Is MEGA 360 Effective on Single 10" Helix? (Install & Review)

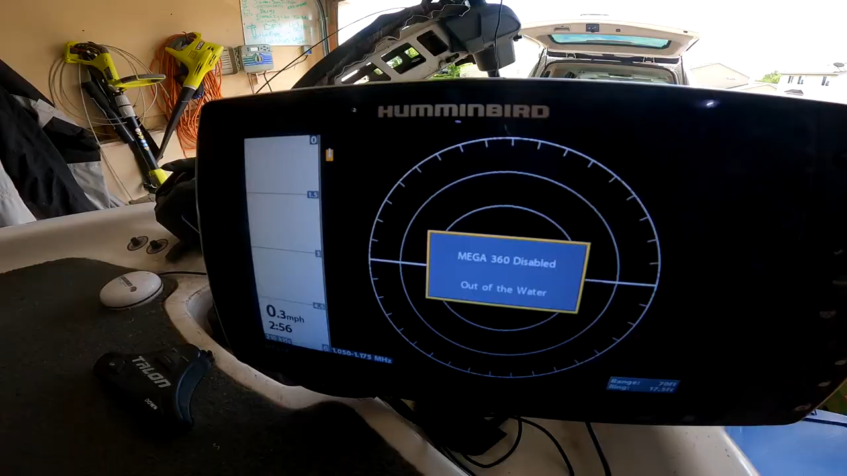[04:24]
On screen: speed 0.3 mph
that in here that need to be in the water for it to work because you just get an error message
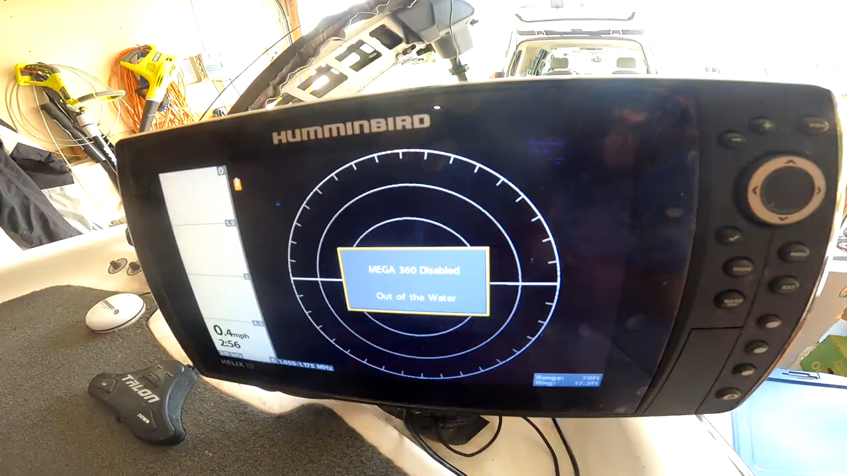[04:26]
but i could see that it was connected so we'll get that out in the water here at the end of the video and test it out here we got
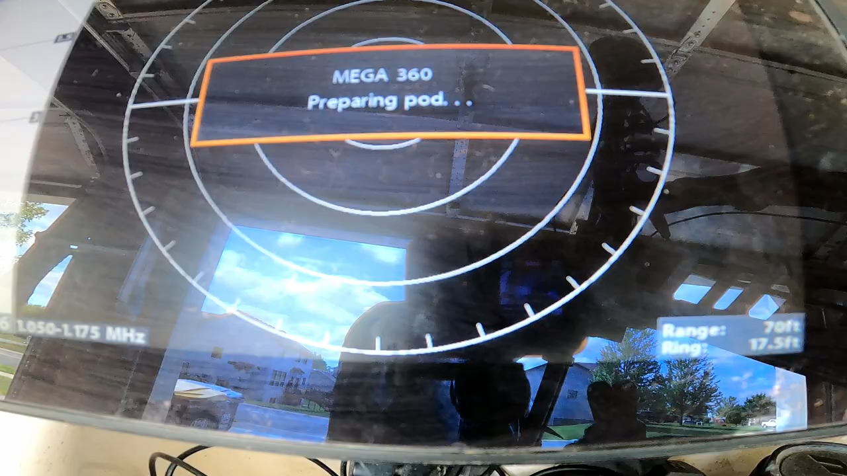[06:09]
there you see it's preparing the pot i've got it in the water and obviously we're not getting any good readings because i'm in a bucket in
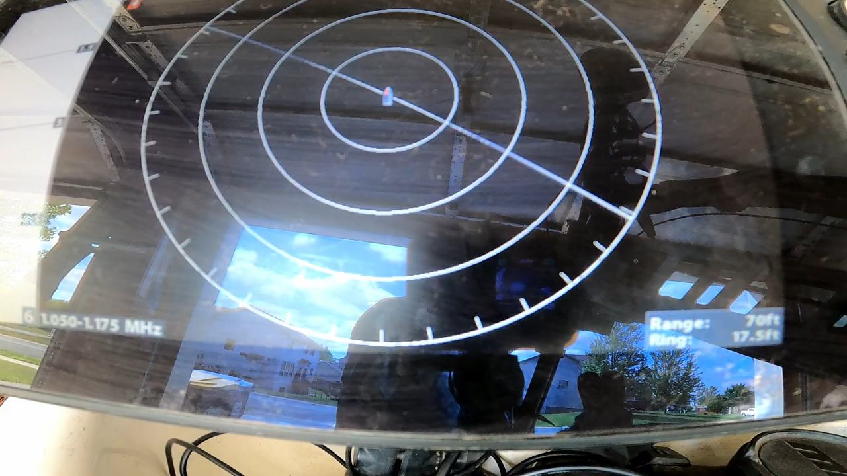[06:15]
my garage but you can see that the 360 starts to turn so now
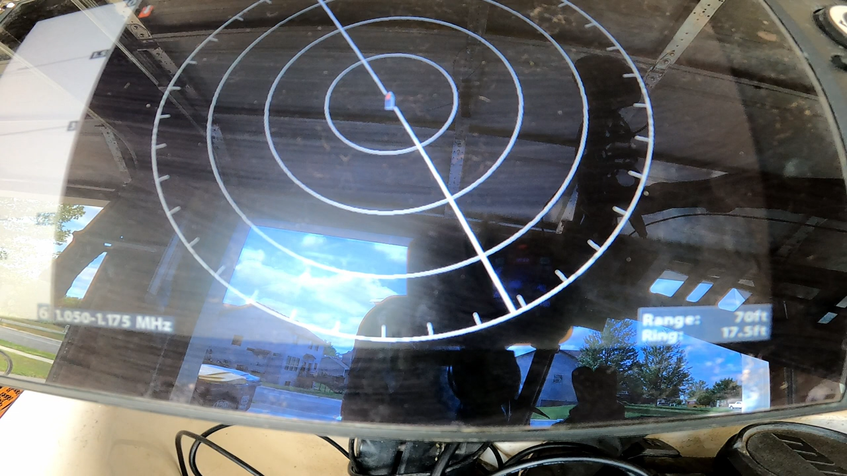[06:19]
i feel confident when we go to the lake we'll be in good shape and we'll get good results looks like she's all hooked
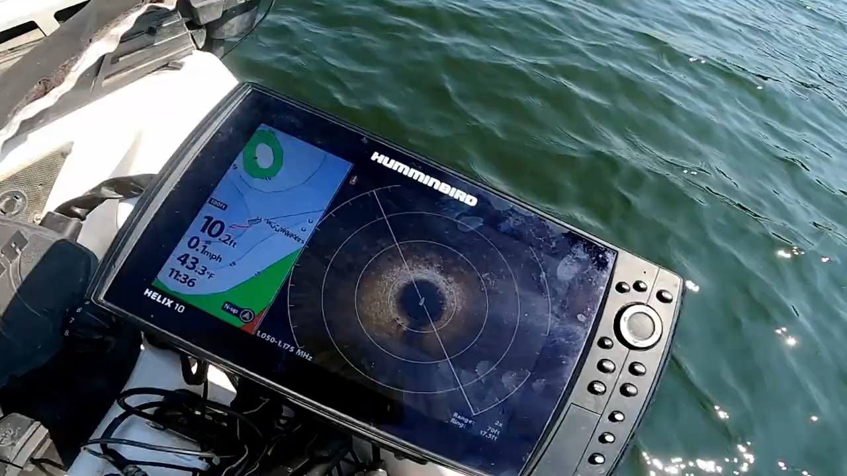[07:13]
On screen: depth 10.2 ft, speed 0.1 mph
i still got my map my split screen i've got it set up so i can still run map and 2d sonar but then another preset here i've got
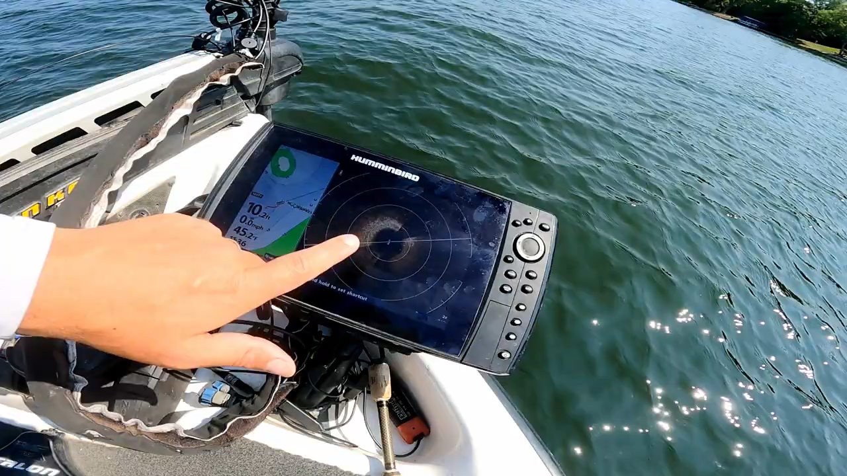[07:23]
my 360 and a little bit of split of map and you can adjust the width of that and you can see we got some waypoints and you can kind of you can kind of see this but there's weed clumps it's kind of an inside turn that i have marked before not
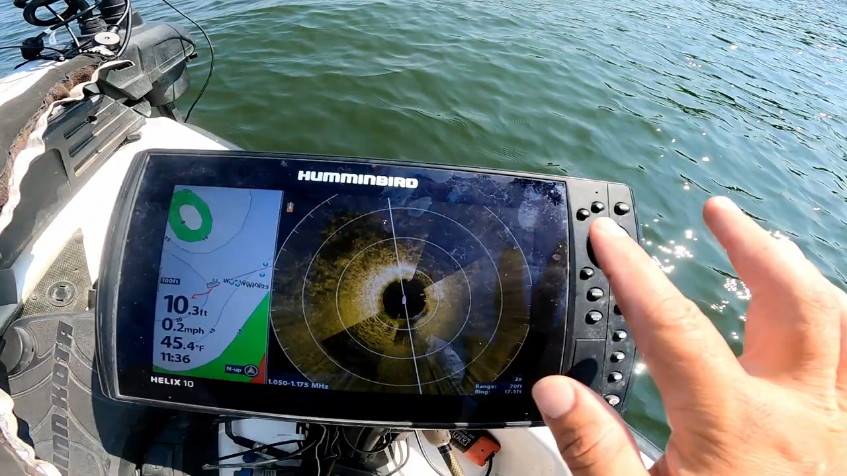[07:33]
On screen: depth 10.3 ft, water 45.4°F, speed 0.2 mph
get into completely what we're looking at here but you can definitely see the weeds already on the 360. but you see i'm right next to some waypoints but one thing if you want waypoints on your 360 with helix
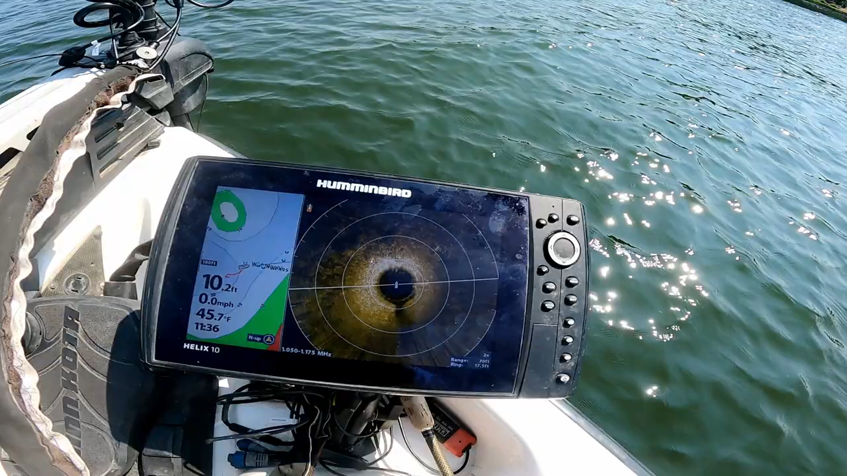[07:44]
On screen: depth 10.2 ft, water 45.7°F, speed 0.0 mph
that is possible i know a lot of people think you need a solix for that but what you need
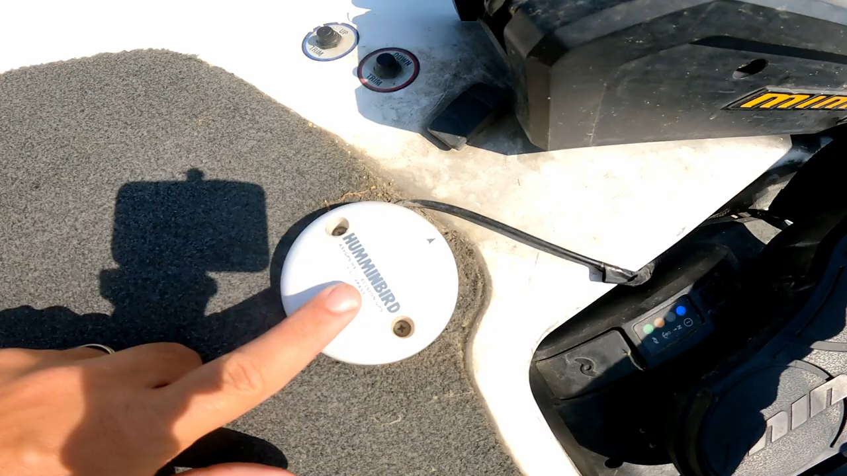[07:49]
is this hummingbird model right here with the heading sensor and i'll put a link down in the description to this puck because this is really important this will help your deep water fishing and allow you to have a heading sensor like this that shows you the direction of your boat amongst
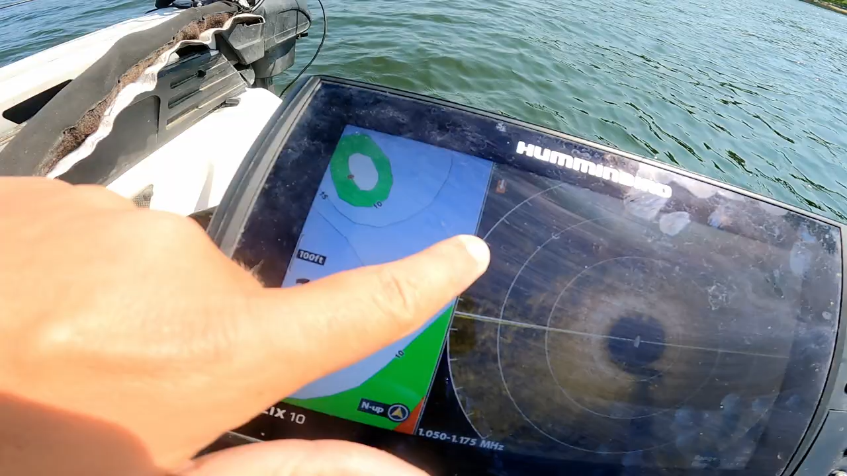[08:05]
your waypoints plus when connected with the helix and a hummingbird you can put your waypoints
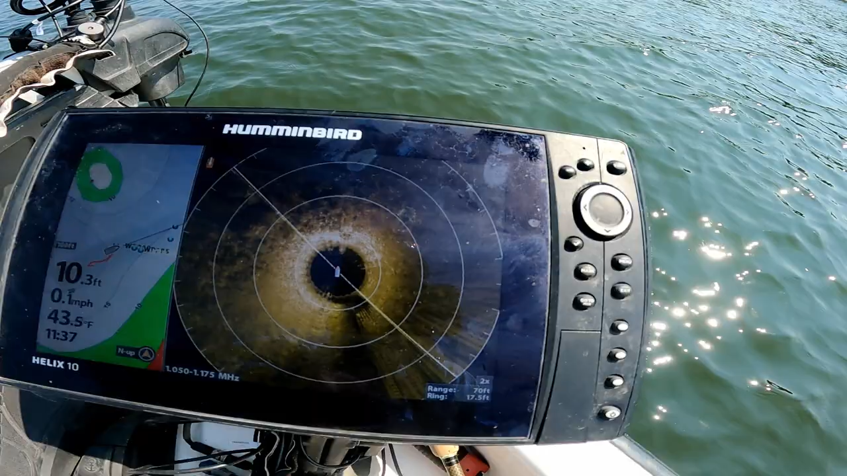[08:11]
On screen: depth 10.3 ft, water 43.5°F, speed 0.1 mph
on your 360 and let me show you that setting go into menu accessories mega 360 settings go down to navigation on 360 turn that on and
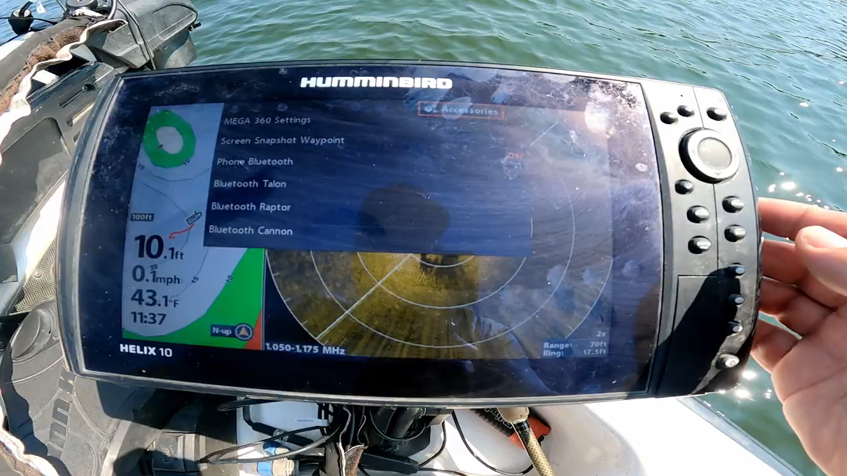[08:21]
On screen: depth 10.1 ft, water 43.1°F, speed 0.1 mph
just like that you can see there are my waypoints on the 360 overlaid so now because i don't need as much map because i can see those waypoints i can actually lessen the
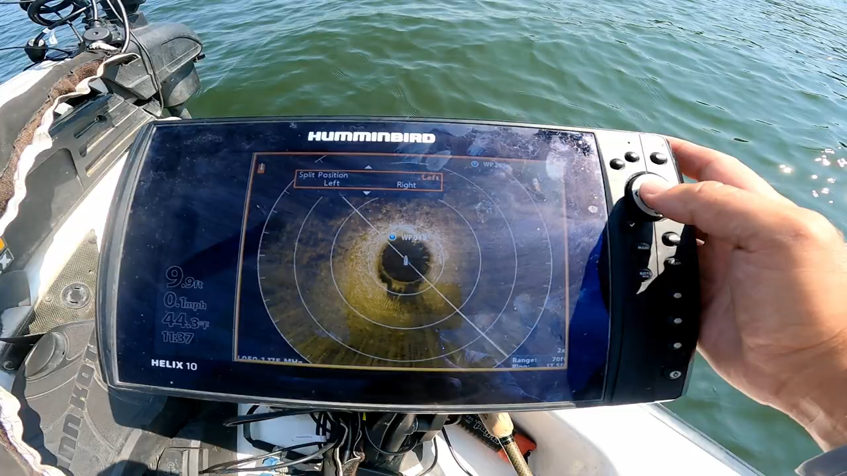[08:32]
On screen: depth 9.9 ft, water 44.3°F, speed 0.1 mph
amount of map i'm showing and then put more 360 on my screen so i get better detail on a helix 10 on a single unit so there's some great points we're going to fish around a little more
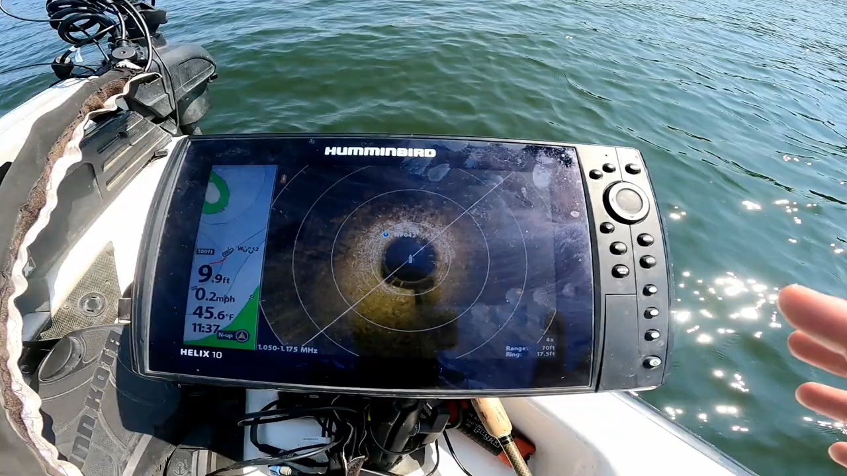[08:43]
On screen: depth 9.9 ft, water 45.6°F, speed 0.2 mph
so you can catch some fish we're looking at some weeds on inside dirt here i'm also going to try to find and show you some other stuff and images to go along with this